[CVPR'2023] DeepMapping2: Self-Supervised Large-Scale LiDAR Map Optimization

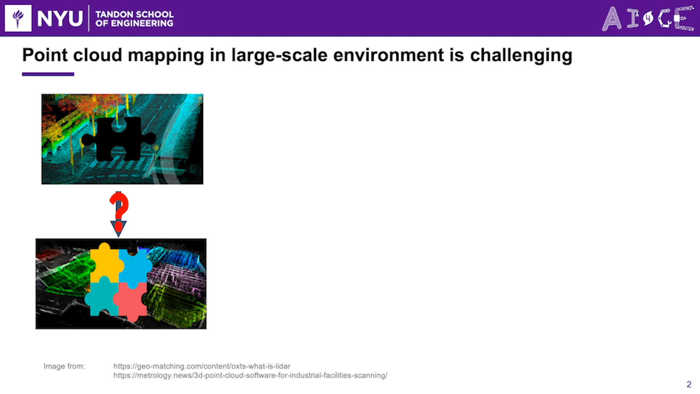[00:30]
aligning and merging pieces of point clouds to create an accurate representation of the environment. We present our work, DeepMapping 2, utilizing neural networks as mapping optimizer. By incorporating original deep mapping with two novel techniques, batch organization and consistency loss, DeepMapping 2 achieves total mapping performance in large-scale environments. Traditional LiDAR SLAM is a widely used method for simultaneous localization mapping using LiDAR sensors. It involves processing raw LiDAR data to extract meaningful information and using algorithms like Ligolome,
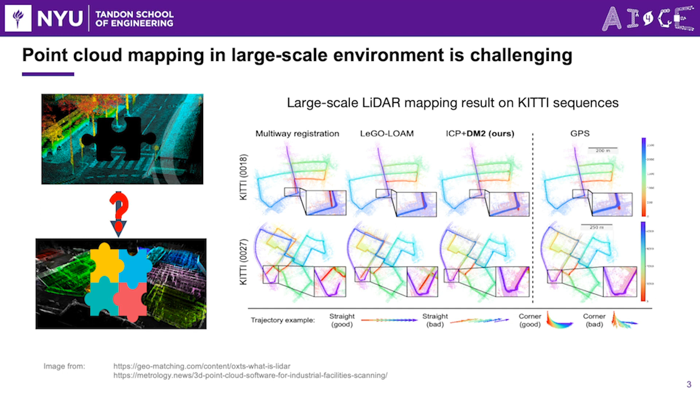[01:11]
Leolome, and Leilome to align consecutive point clouds and create a real-time map of the environment. However, it is important to note that traditional LiDAR SLAM often requires tuning multiple hyper parameters. Then it brings our attention to learning-based mapping approaches. Let's explore two main types. The first type is train-then-test approach. In this approach, LiDAR SLAM methods are trained on a specific dataset and inference in another. However, they often face challenges with generalization to new, unseen data. The second type is train-as-optimization approach.